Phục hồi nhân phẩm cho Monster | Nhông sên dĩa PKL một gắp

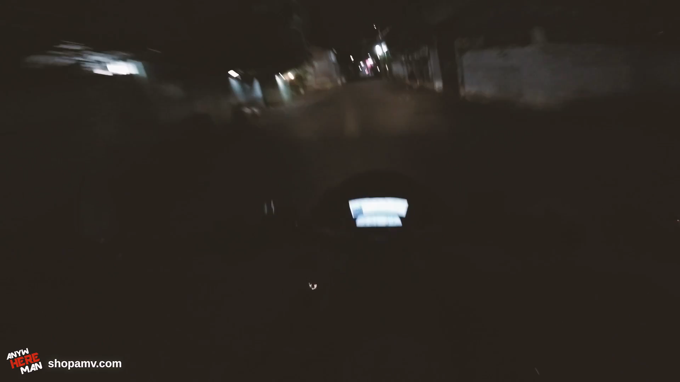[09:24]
Đó thì bây giờ mình đang test thử cái tốc độ của nó nè. Để lát nữa mình chạy ra ngoài ở phía đường lớn mình xem thử cái tốc độ nó như thế nào. Mấy bữa nay là mình chạy ở trong hẻm là nó toàn là để là dưới 20 không à. Hôm nay thì mình chạy trong hẻm tốc độ y chang vậy mà nó 33-34 rồi.
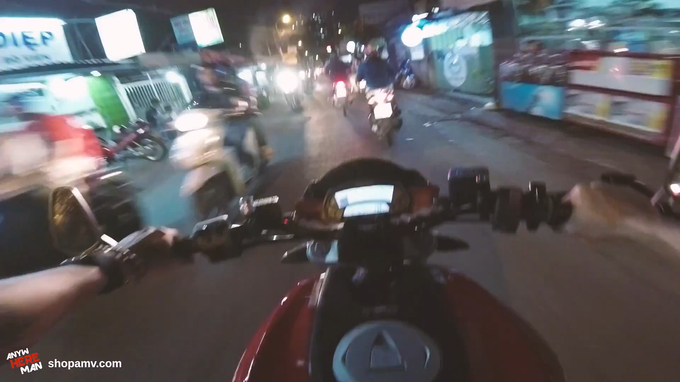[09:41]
Tại vì mắt tốc độ của con này á, thì nó đọc bằng 6 con ốc sắt. Nhưng mà cái dĩa của cái gấp này á, thì chỉ có 4 con ốc thôi. Thành ra là nó đọc sẽ bị tốc độ sẽ bị chậm hơn một chút xíu. Nhưng mà bây giờ mình sẽ chuyển cái mắt tốc độ nó đọc 6 ngóc ở bên cái dĩa rồi. Cho nên là cái vòng quay của bánh xe nó đã đủ 6 ngóc. Cho nên là tốc độ mình nghĩ là đã đúng rồi nè. cảm giác mình chạy đang là 50 là đúng rồi nè, để lên hỏi bác rồi, bác trên kia.
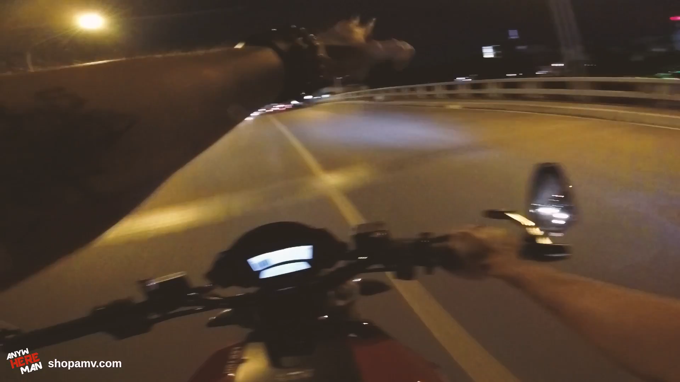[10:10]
Chạy song song, chạy song song. Chạy anh coi tốc độ.
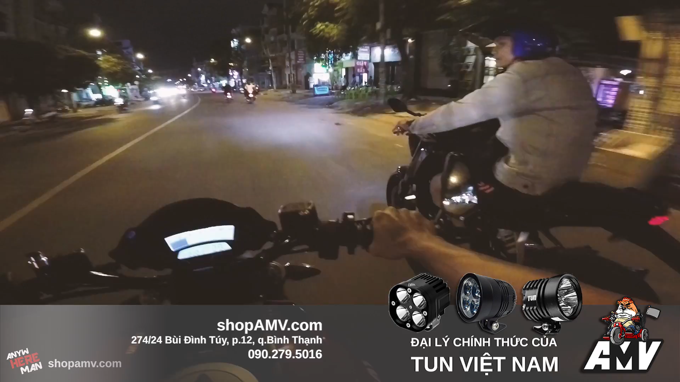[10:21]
À đúng rồi đó. Fix xong nhông sơn dĩa, fix xong cái tốc độ của nó luôn rồi. Tuyệt vời luôn. Xe bây giờ đã hoàn hảo trở lại. Cuối cùng thì ba thứ mình đã làm xong rồi. Lớp xe, demo, nhông sơn dĩa làm xong luôn. Và thậm chí là tốc độ mình cũng đã fix luôn rồi. À và cảm nhận của mình khi mà đi cái bộ nhông sơn dĩa này, đặc biệt là cái dĩa của mình đã lên 2 răng so với dĩa Yin.